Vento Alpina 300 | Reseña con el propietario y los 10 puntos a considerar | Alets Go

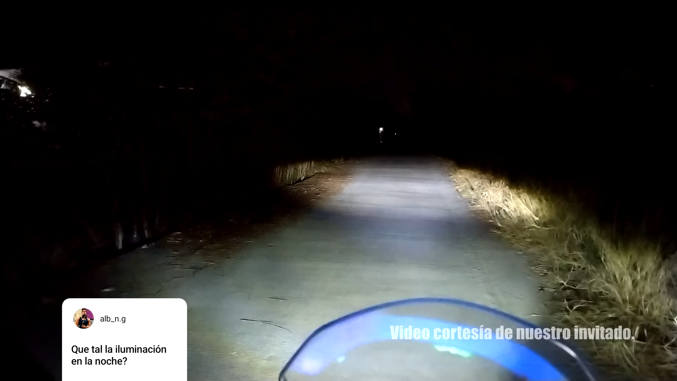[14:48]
ni más ni menos me hubiera gustado que tuviera más iluminación como la screamer ya que su faro sí
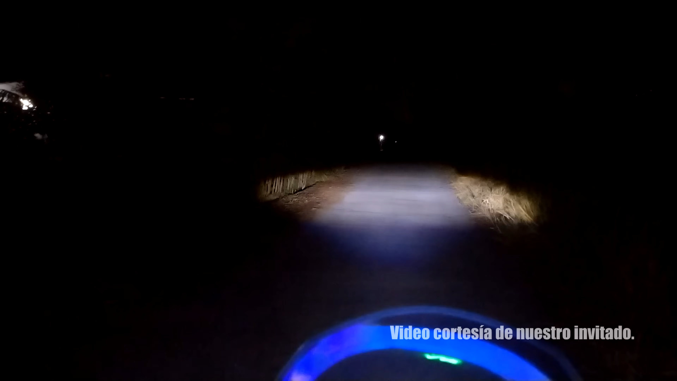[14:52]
alumbra bastante bien pero esta como que alumbra una línea recta nada
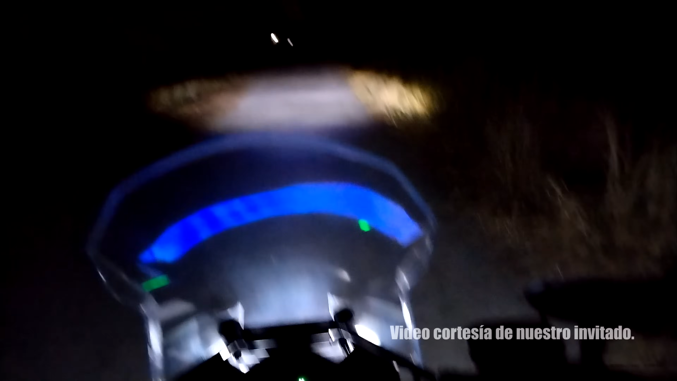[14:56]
más hacia enfrente y si hay que mandarla luego que te la ajusten porque te la entregan viendo al piso y no es como que tú la puedas
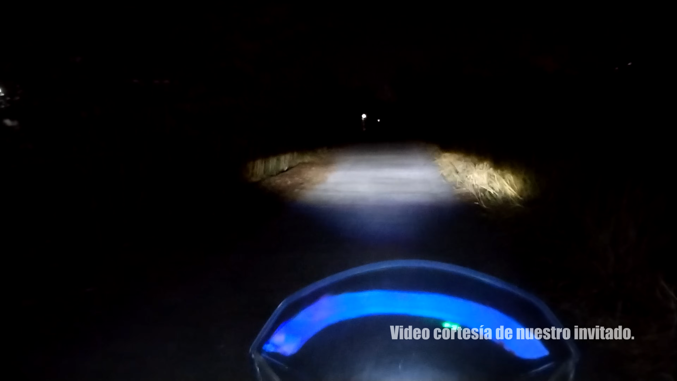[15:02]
ajustar fácilmente ya que
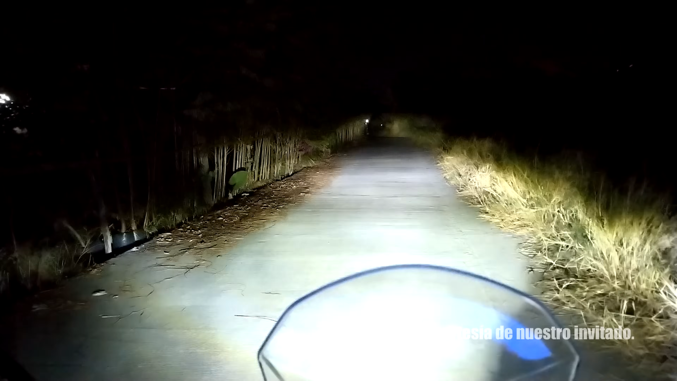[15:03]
tiene un tornillo muy escondido para poder levantar la iluminación las exploradoras pues son las que siempre mete evento y pues bastante bien nada más que lo que no me gustó al principio es de que venían al revés de que con las bajas pues venían las altas y las altas las bajas